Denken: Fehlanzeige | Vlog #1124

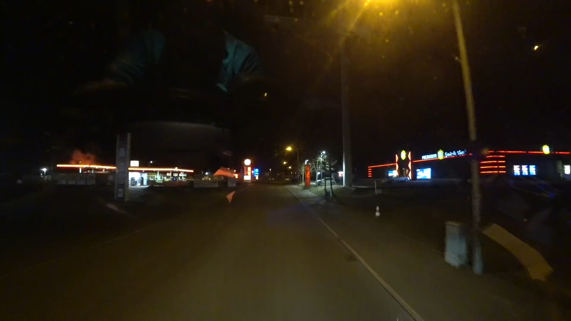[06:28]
Nee, nächste müssen wir rein. Ach.
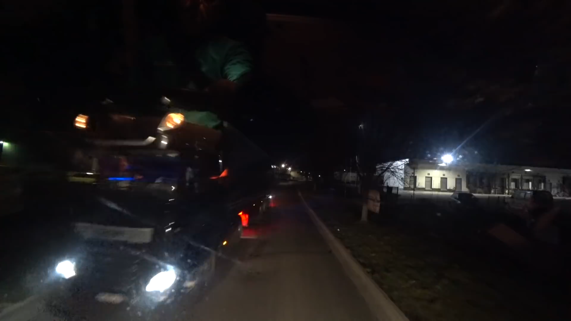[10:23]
So, mal gucken, ob an der Tankstelle jemand steht.
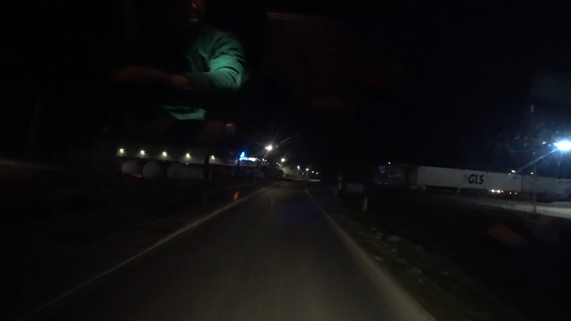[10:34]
Könnte durchaus sein. Der hat mich durchgelassen, das ist ja nett.
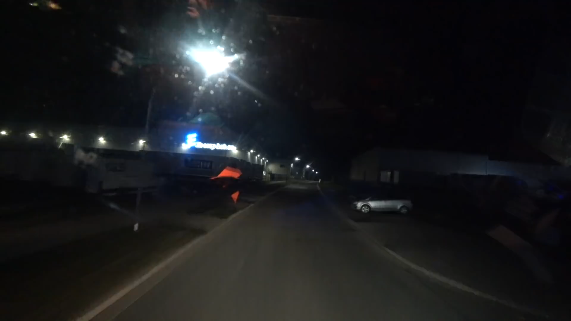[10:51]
Obwohl er Vorfahrt hatte. Nein, steht keiner an der Tankstelle, das ist gut. Das ist schon mal gut. So, Leute.
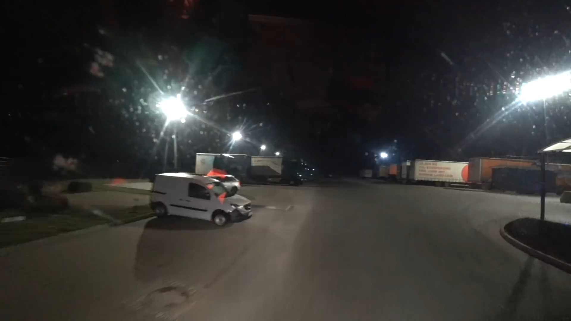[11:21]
Dann wollen wir mal. So, mal gucken.
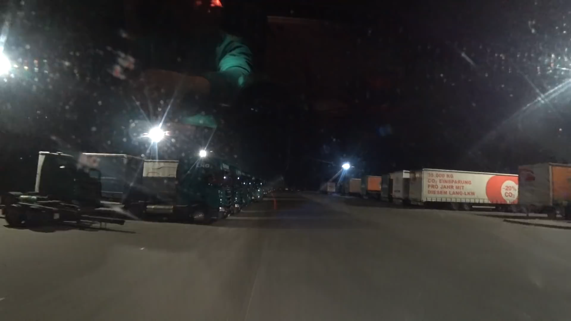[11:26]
Wollen wir durchfahren?
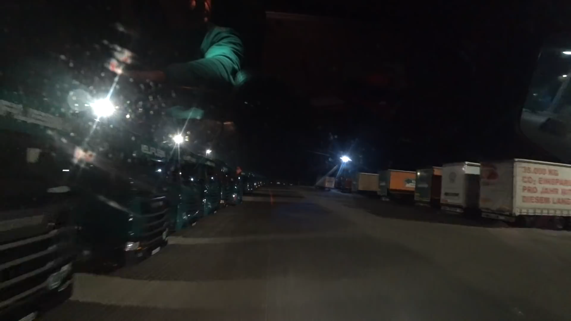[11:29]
Hier hätten wir können. Naja. Hier ist alles zu. Ach, fahren wir außen rum.
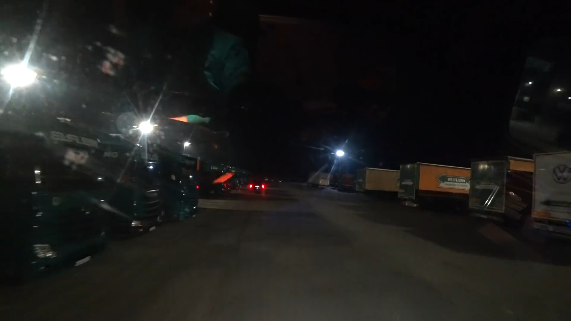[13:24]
So, jetzt fahren wir vorne durch. Neben der Tankstelle rum.